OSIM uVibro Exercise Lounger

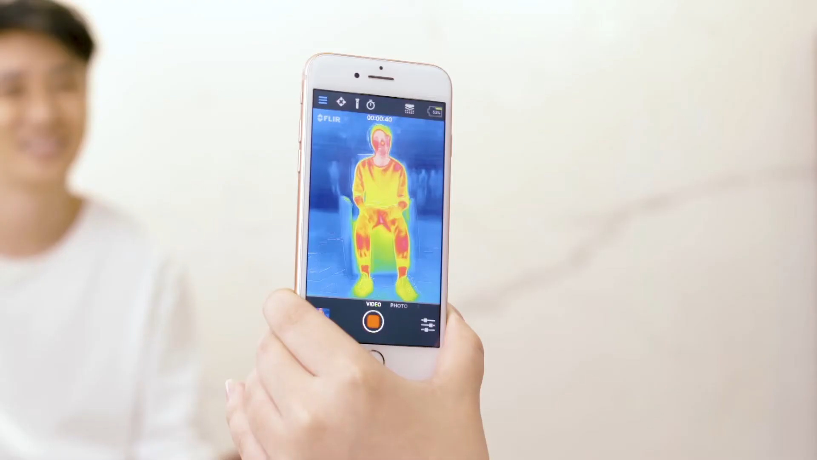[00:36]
显示红色的部位
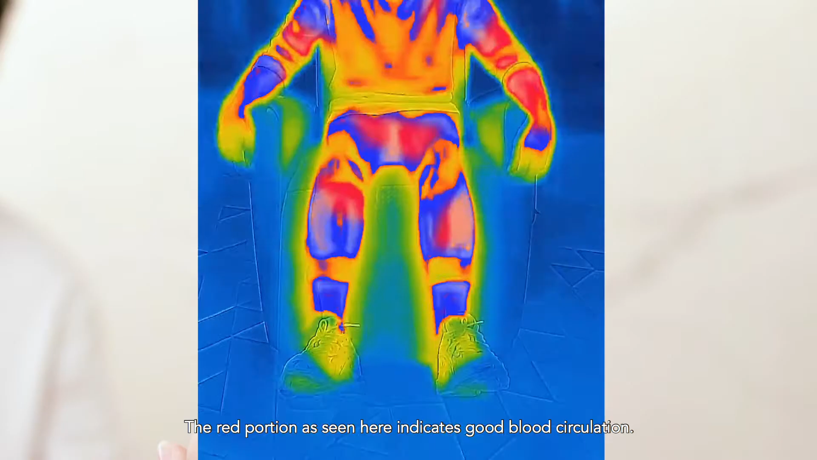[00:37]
代表血液循环良好蓝色的部
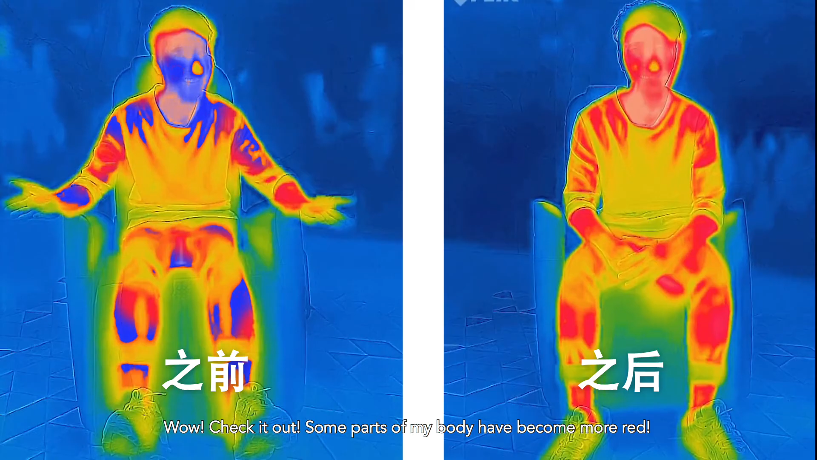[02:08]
你看身体的一些部位变得很红了我的血液循环真的有变好